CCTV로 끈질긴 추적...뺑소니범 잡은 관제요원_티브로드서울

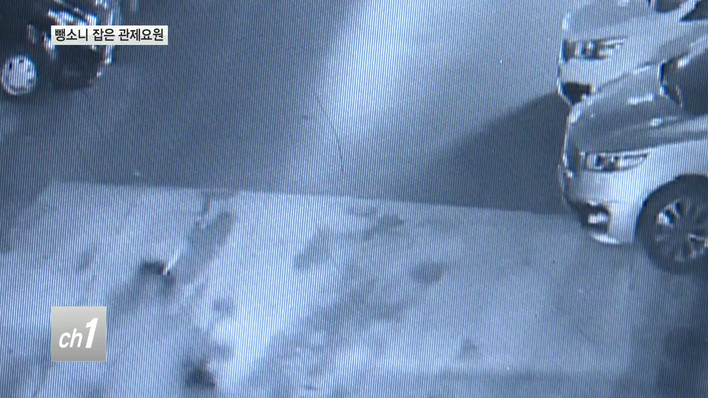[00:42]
이 오토바이가 특정 빌딩에 지하주차장을 자주 드나든다는 것을 CCTV 분석으로 알아낸 결과입니다.